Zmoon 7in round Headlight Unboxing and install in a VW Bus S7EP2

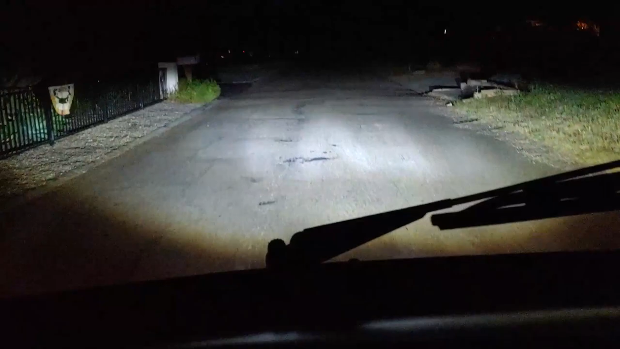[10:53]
led headlights comparison to stock uh h4 headlights before i couldn't even see maybe 10 feet in front of me now i got a good 20 30 free with no issues and i can see everything in front of me and everything's pointed down nicely so i don't blind anybody on the road i love these headlights oh man such a great investment in for my volkswagen bus